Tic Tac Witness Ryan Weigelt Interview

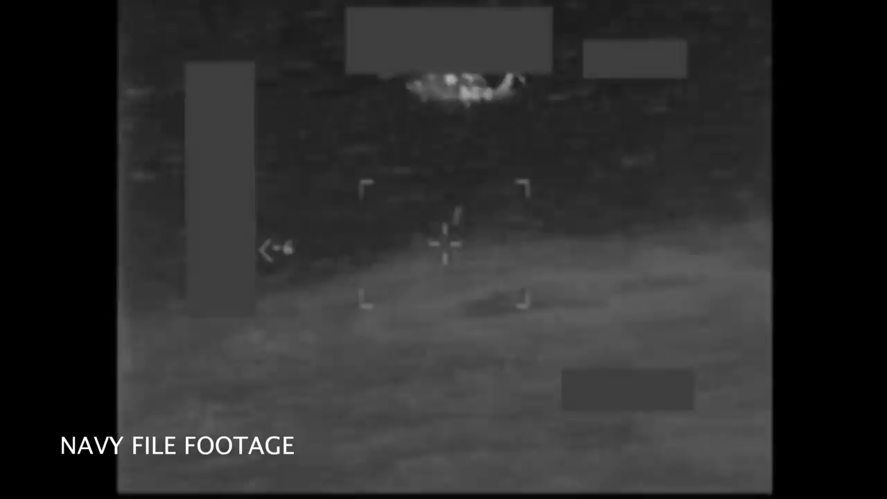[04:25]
And some of them, I guess, it was called the LAMP system.
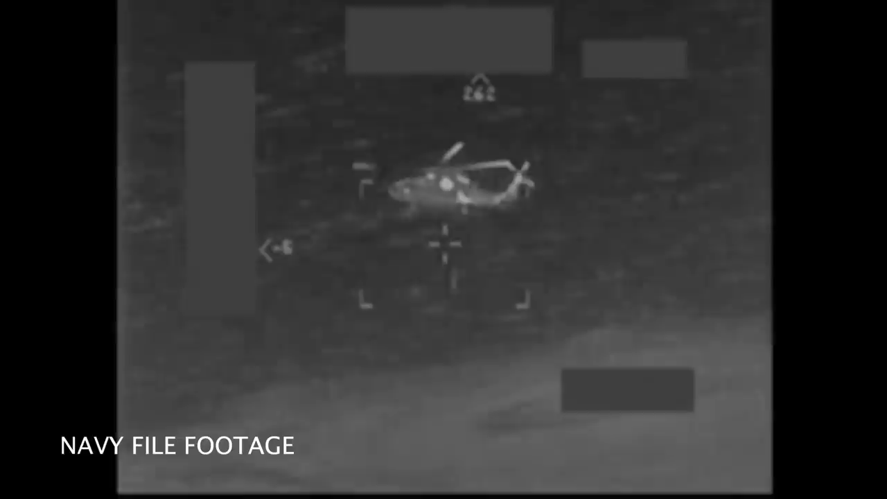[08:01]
So it sort of also functions as a networked battle group system where, like you said, you can share radar picture or FLIR,
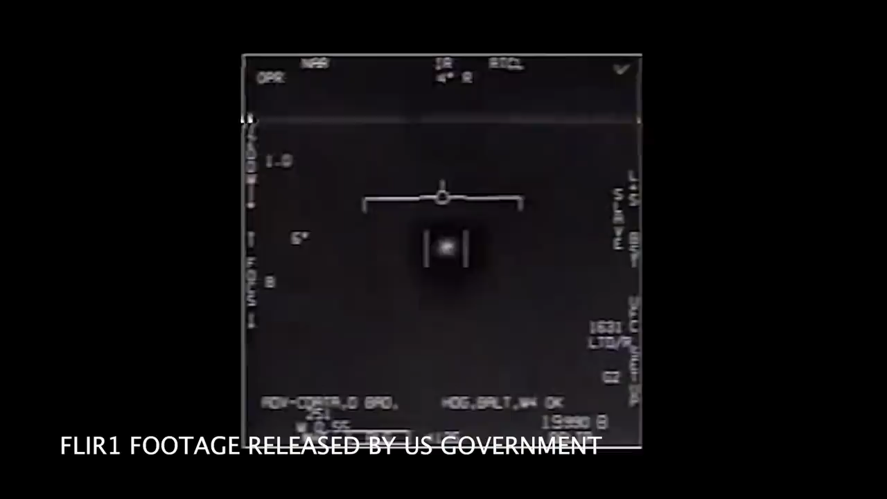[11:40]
But then you said that you kind of were aware of, on that specific day, you just mentioned that you saw the FLIR footage. Now, do you remember, do you have any idea if what you saw in CIC was,
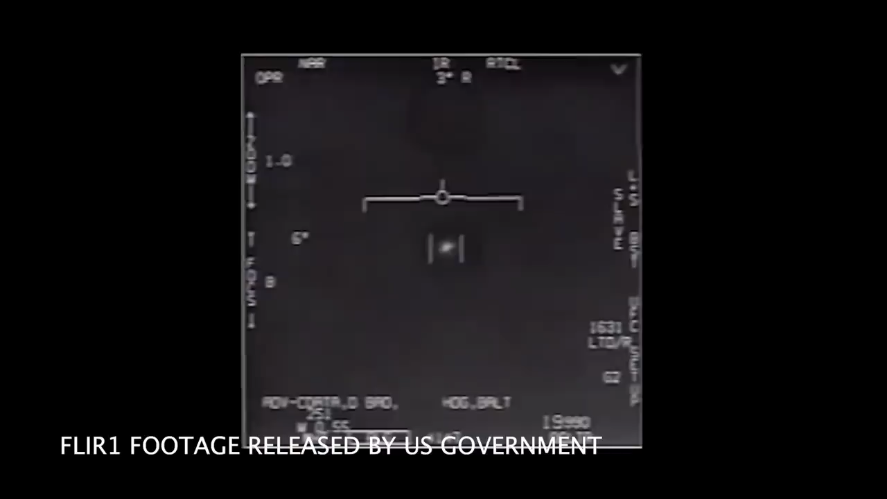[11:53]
like, a recording of it, or if it was the actual... It was, what I saw was live. It wasn't, it was being recorded by the ship and whatever aircraft, every aircraft that has a FLIR system has a video recorder as well. Now, I know on our helicopters, our video recorder, good luck if it was actually working or not. I don't think any of our video recorders actually ever worked. But, you know, in the ships, they're recording this stuff as well. But what was going up in combat during this time was, I was looking at life.
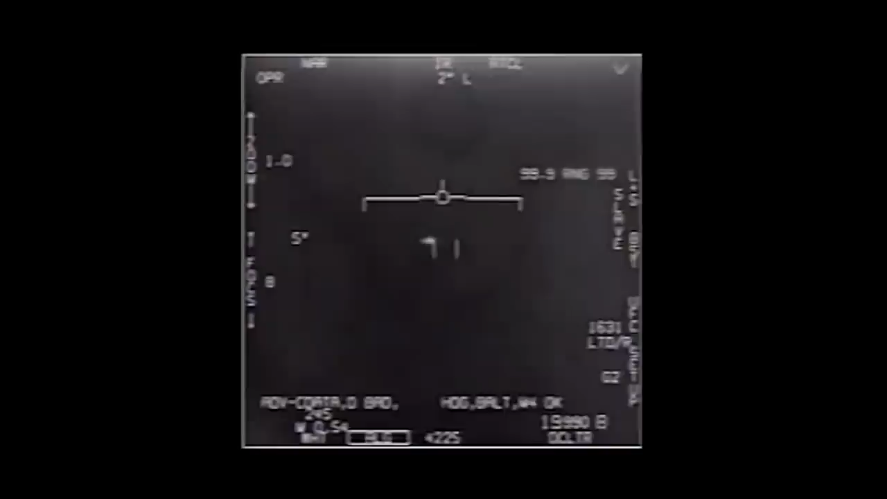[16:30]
And I think some of those systems are probably classified systems. So, it's not going to be out there. You can't just go Google, hey, when did the video downlink begin? Well, it says 2007 here, but.
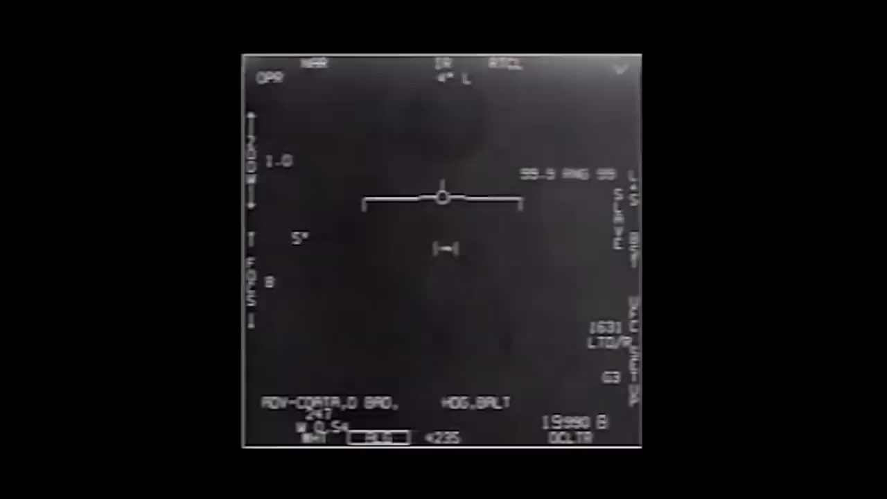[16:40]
Well, whether it says 2007 or not, I could tell you that in 2001, it was a working system that I saw. Right. And that's not breaking anything in saying that, you know.
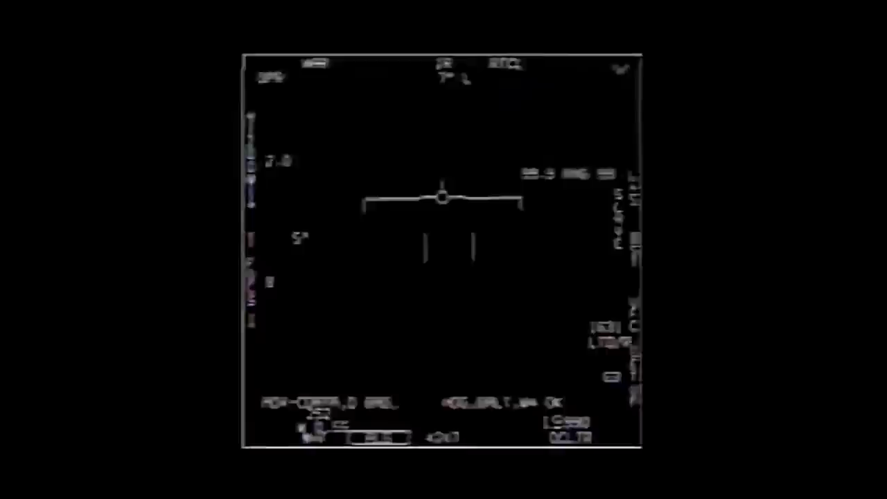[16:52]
So, that's, in 2001, that was an old 1980s system that I was working on and maintaining, so. Right.
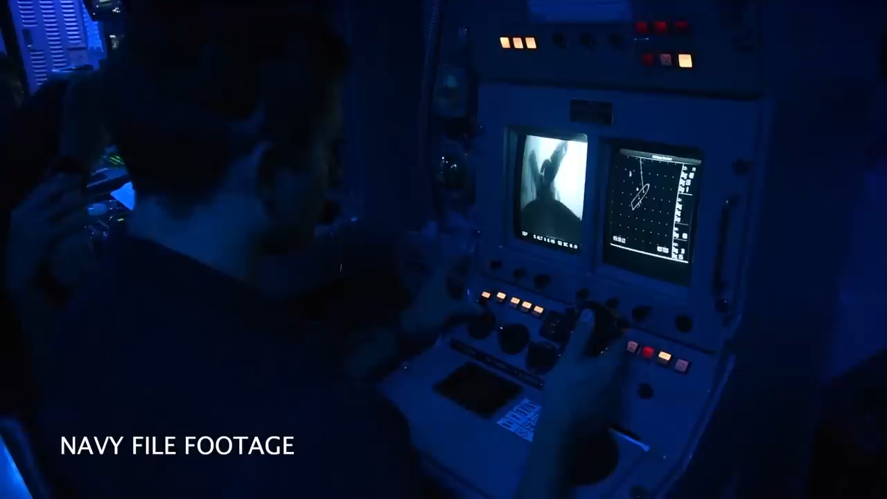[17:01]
And you said that in your detachment, your air detachment, the helicopters could feed the FLIR video that they were seeing in real time back to the ship.
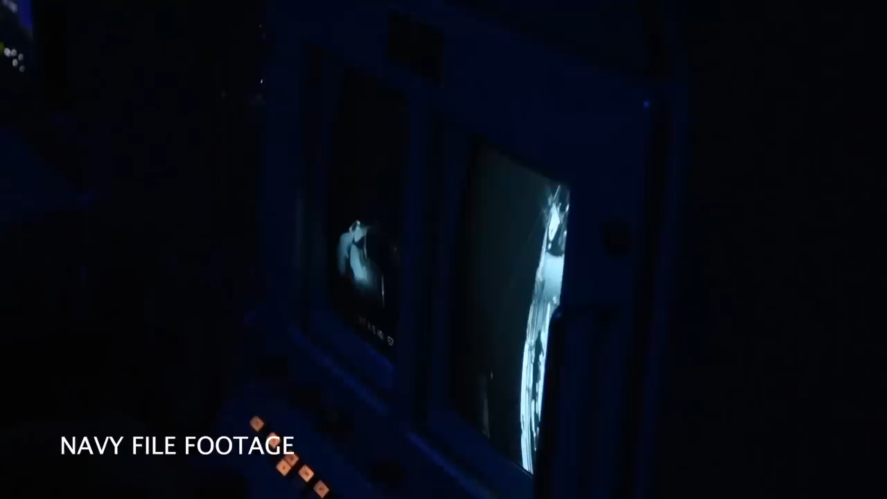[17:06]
Yeah. Whatever, whoever wanted to see it. Well, it seems like that would make sense.